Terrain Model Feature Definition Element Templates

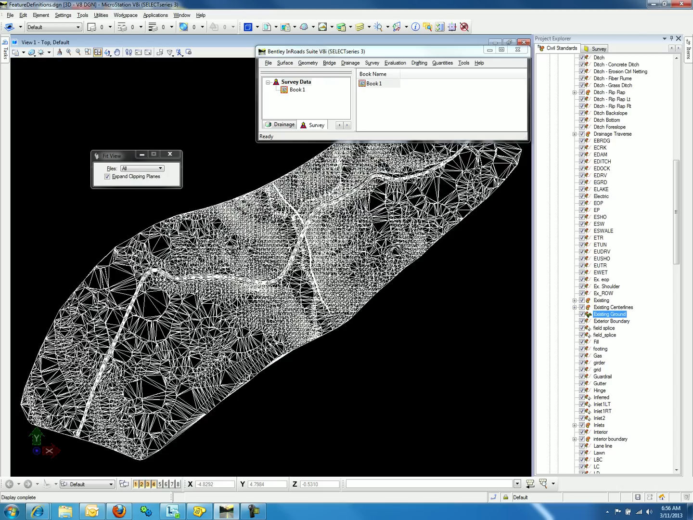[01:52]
We can now close the import terrain models dialog and fit the view and notice that our terrain model is shown as default white. We will now create the settings required to display the model in color. If we review the feature definition for existing ground, we will notice that there are no element templates defined for the 3D properties. We will now create an element template with the desired settings for existing ground feature definition.
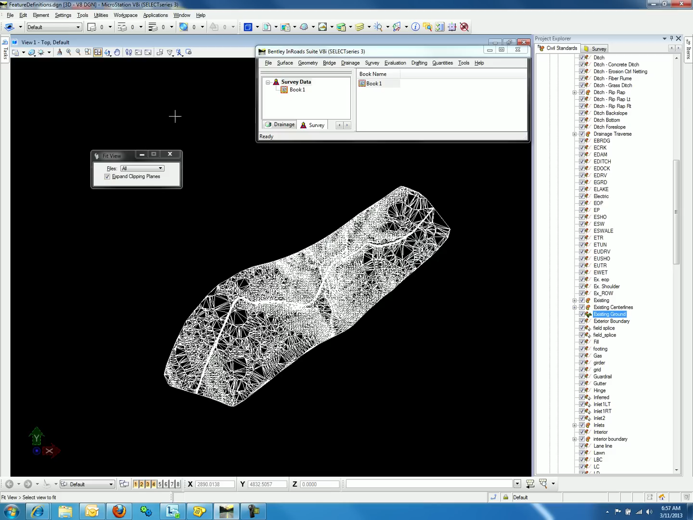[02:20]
We can do so by going to element menu and selecting element templates. We will now create a new folder for terrain models. We may do so by right clicking on the DGN or DGNLib name file that we have defined in the element templates and selecting new template group. We will call this terrain. Now we will create a new template by right clicking on terrain folder and select new template.
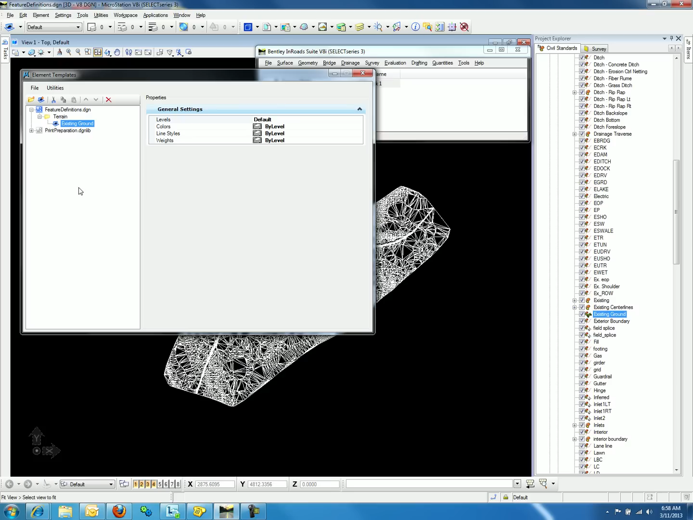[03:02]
In our case we will call this existing ground. Let's go ahead and link the element template to the feature definition so we can see the changes as we make them. We can do so by right clicking on existing ground and going to properties using the drop
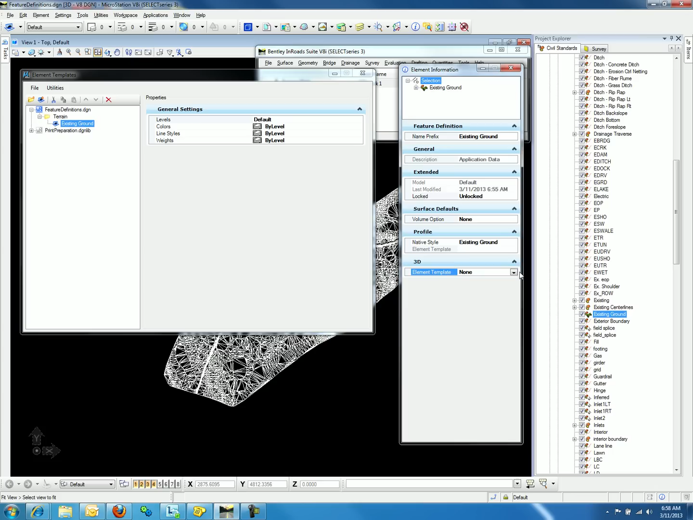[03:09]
down list for 3D properties and selecting existing ground.